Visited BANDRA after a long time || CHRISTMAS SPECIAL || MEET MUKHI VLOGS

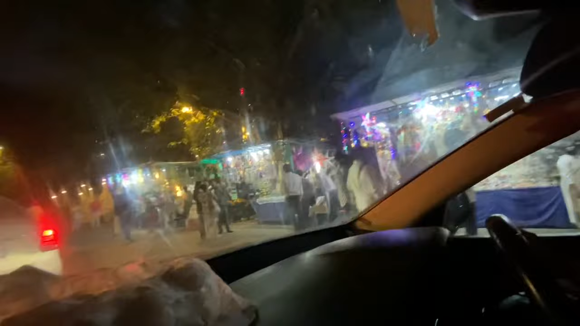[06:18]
गाइज अभी मैं माउंट मैरी पहुंच चुका
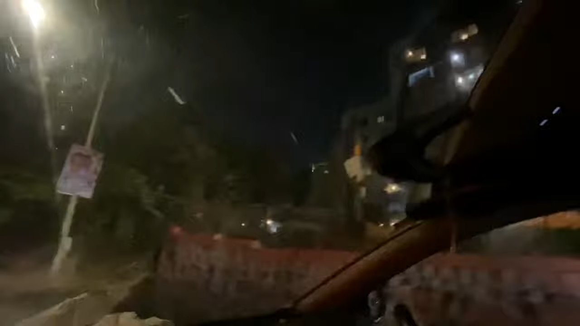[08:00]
सो दिस इज द बंगलो। यहाँ पर है ये
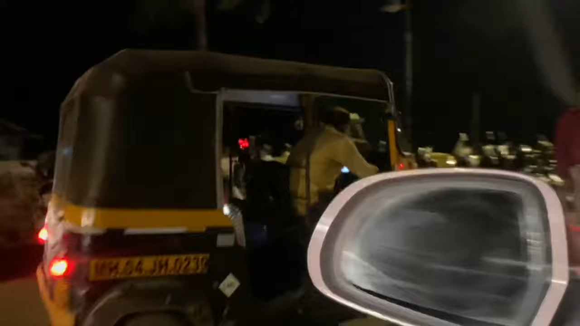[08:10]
एंड दिस इज बैंड स्टैंड ऑन द लेफ्ट हैंड साइड एंड ऑन द राइट हैंड साइड इट वॉज शाहरुख खान सर्स बंगलो
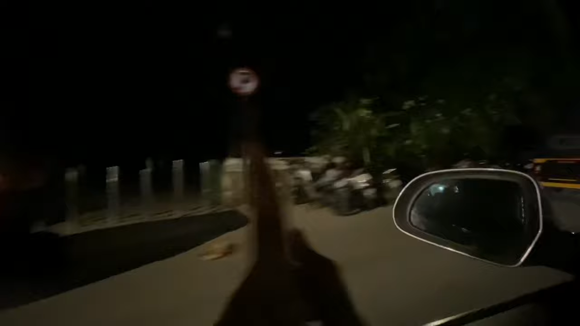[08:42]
This whole area is called as bandstand. This whole.
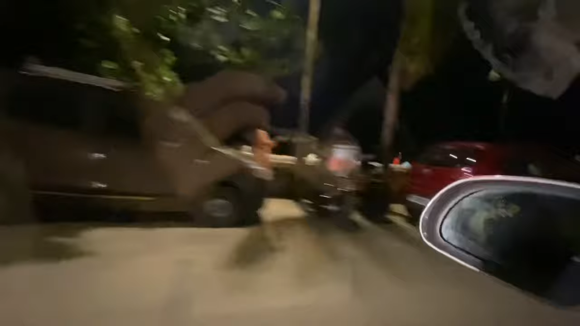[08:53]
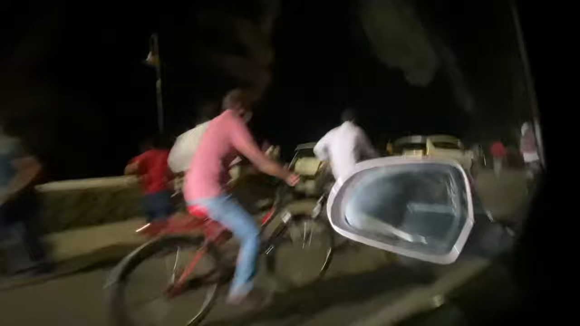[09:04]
आप सभी को अंधेरे के वजह से वो पानी दिख नहीं रहा होगा,
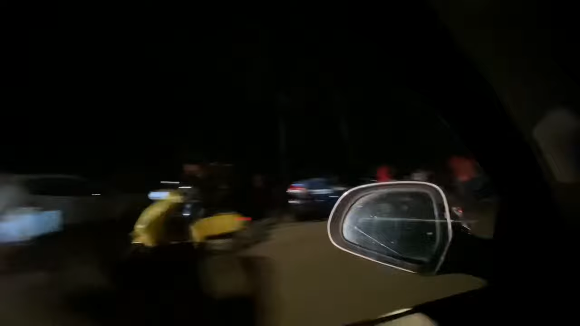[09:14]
अदरवाइज ये बहुत अच्छा दिखता है अगर आप मतलब इवनिंग 4-5 o'clock के आसपास आओ तो,
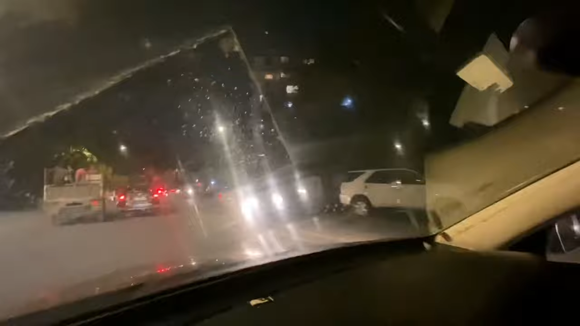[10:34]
and guys अभी यहाँ पर ये सलमान सर की बिल्डिंग है, this one, yeah, he stays on the first floor I guess, yeah, so ये है उन्हीं की बिल्डिंग है यहाँ पर।
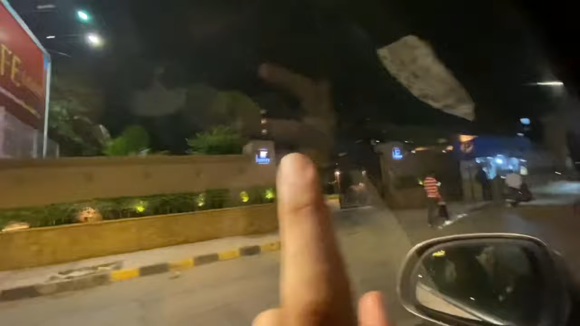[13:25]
इसका नाम है JW मैरियट, आपने इसका नाम तो सुना ही होगा।